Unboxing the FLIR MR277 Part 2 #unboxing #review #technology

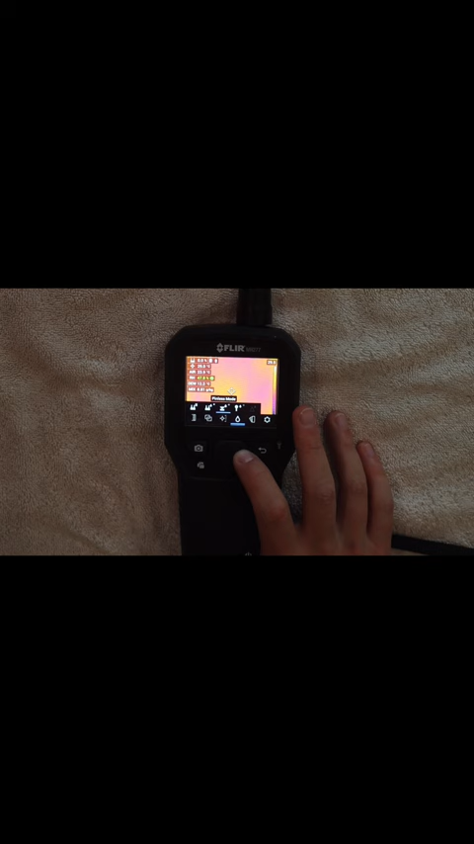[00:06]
image palettes which include iron rainbow arctic white hot and black hot it has a pin moisture mode along with pin moisture groups you can group 11 materials
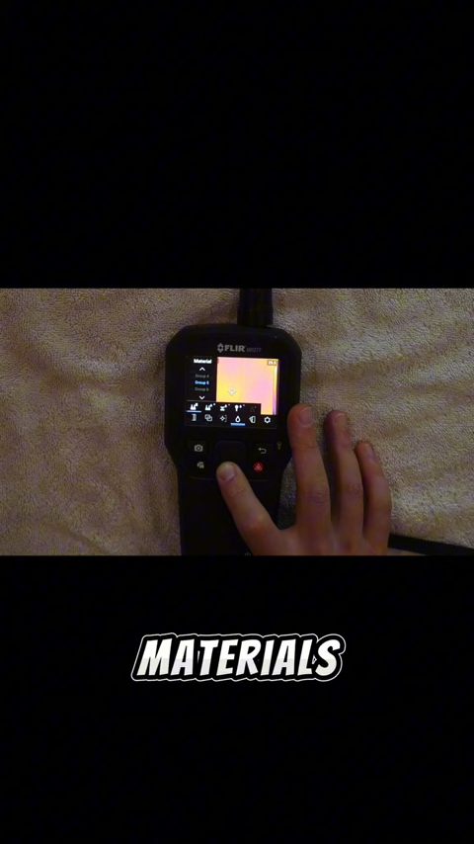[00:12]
together for different organization purposes the air temperature ranges from 32 to 122